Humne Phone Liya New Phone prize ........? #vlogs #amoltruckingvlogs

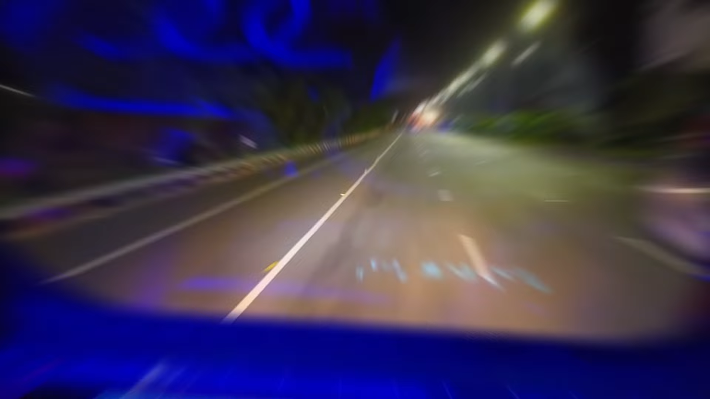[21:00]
फाइनली काज हम पांच शे किलिम्टर नीचे चलके एक्स रिंग � पर लग चुके अब